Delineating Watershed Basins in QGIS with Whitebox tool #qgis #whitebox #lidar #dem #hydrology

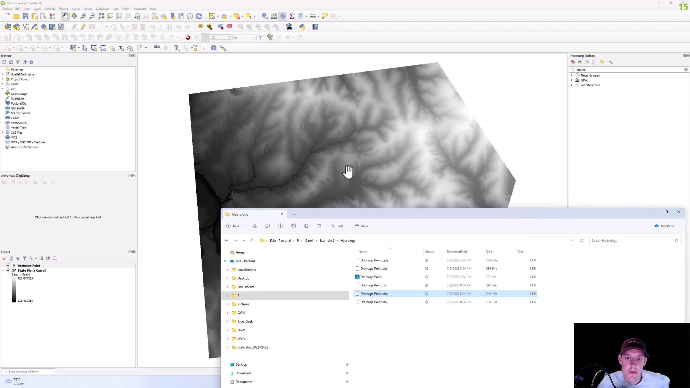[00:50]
Alright, I'll make these a little bit easier to see, let me change that symbology, something like that, and then we'll change the symbology of this, okay, alright.
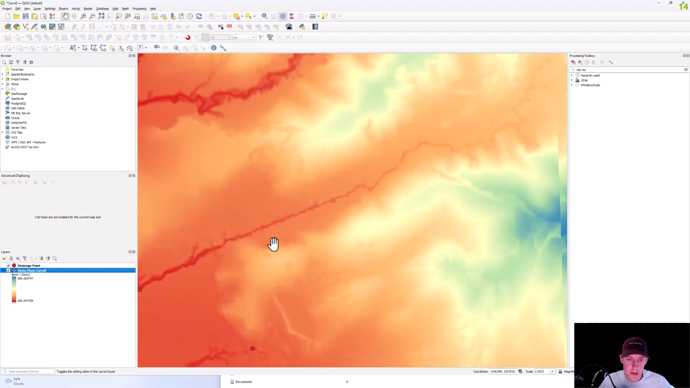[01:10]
Alright, so the first thing we're going to do is we're going to fill these depressions
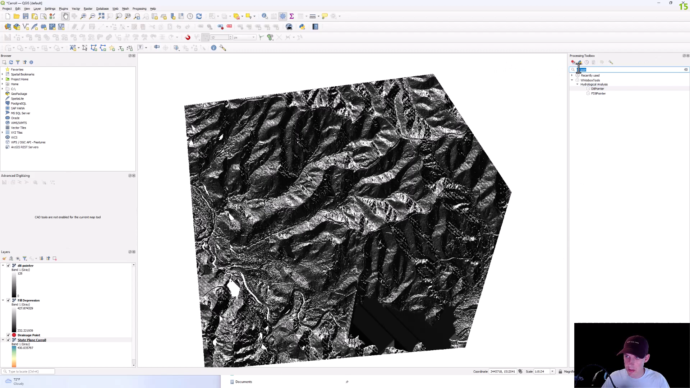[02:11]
And then this is when you'll want your flow app, flow accumulation. And from that, you're going to run your field depression, we're going to save this as flow act.
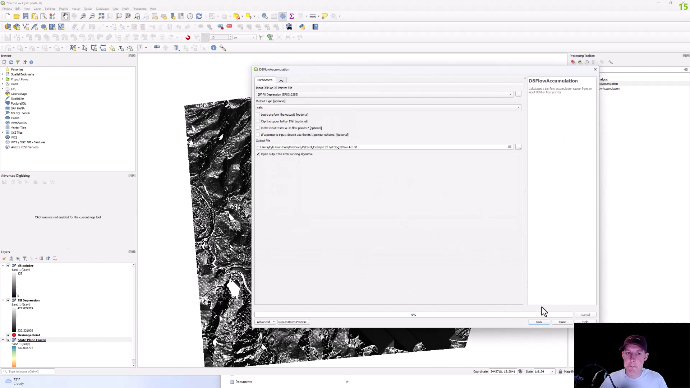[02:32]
And then we're going to want to extract streams.
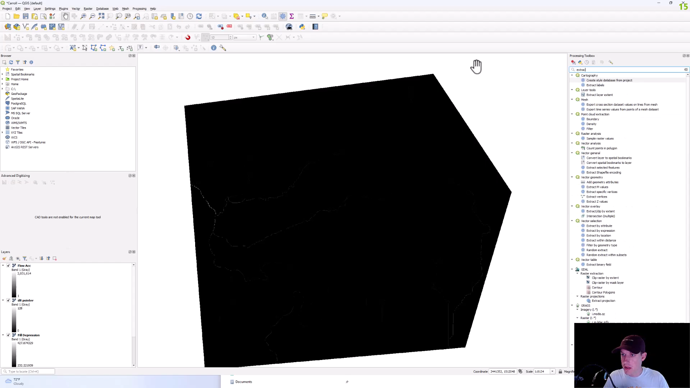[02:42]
And then you're going to use your flow act layer. And for this threshold, the higher you go, the less detailed, the lower it is, the more detailed your streams will be. We'll just start out with 2000.
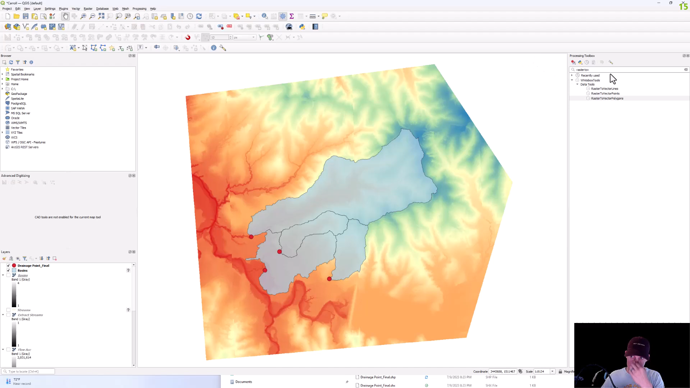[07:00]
And then from there, we have our basins and if we want to find out our longest flow path, you can run this longest flow path tool.